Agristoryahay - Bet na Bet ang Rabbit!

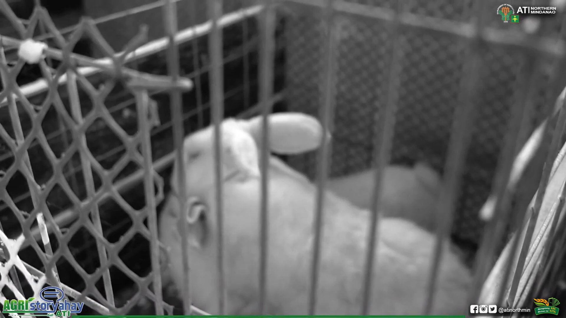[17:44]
Makamataog gabi eh, mukanaog para lang i-flashlightan ang atong bagong nanganak nga rabbit ya sa iyang lungga.